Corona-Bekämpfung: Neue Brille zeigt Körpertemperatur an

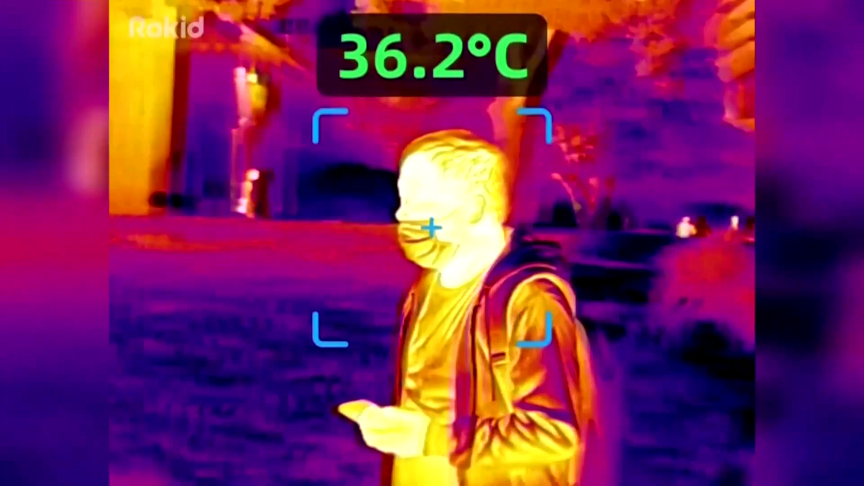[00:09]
On screen: spot 36.2°C
Augmented-Reality-Brille zur Eindämmung des Coronavirus entwickelt.
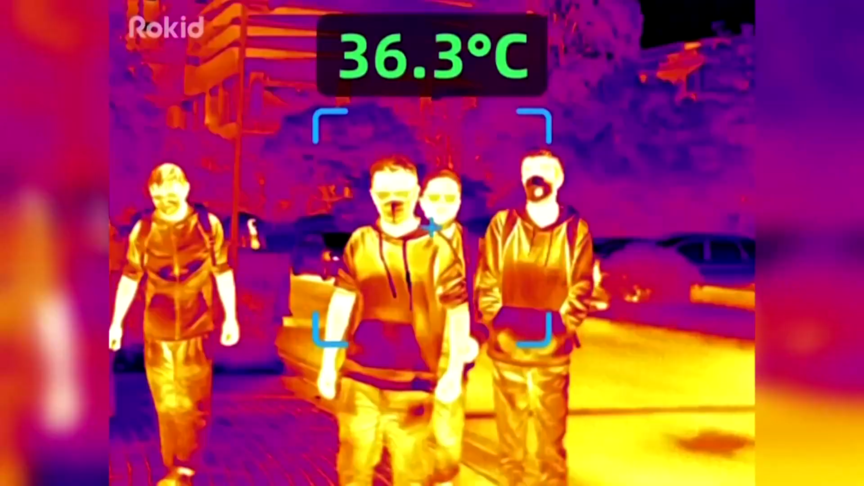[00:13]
On screen: spot 36.3°C
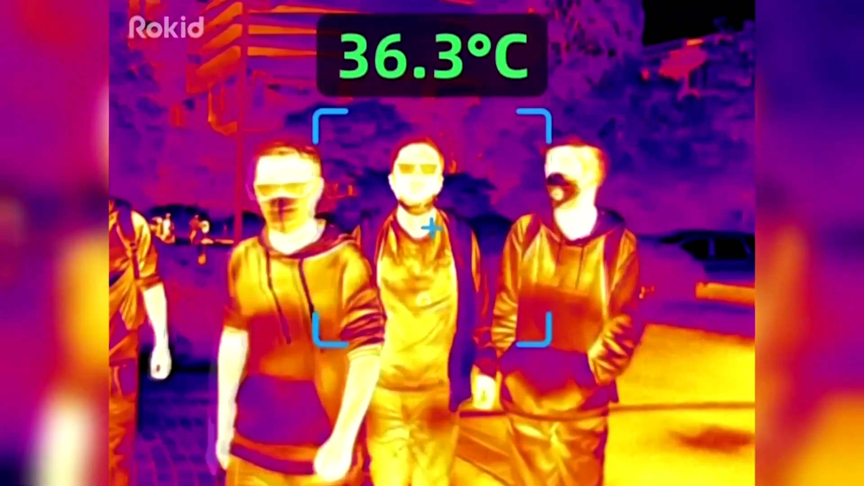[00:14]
On screen: spot 36.3°C
Die mit einem Infrarotsensor und einer Kamera ausgestattete Brille ermöglicht es dem Brillenträger, die Temperatur der Menschen vor ihm zu sehen.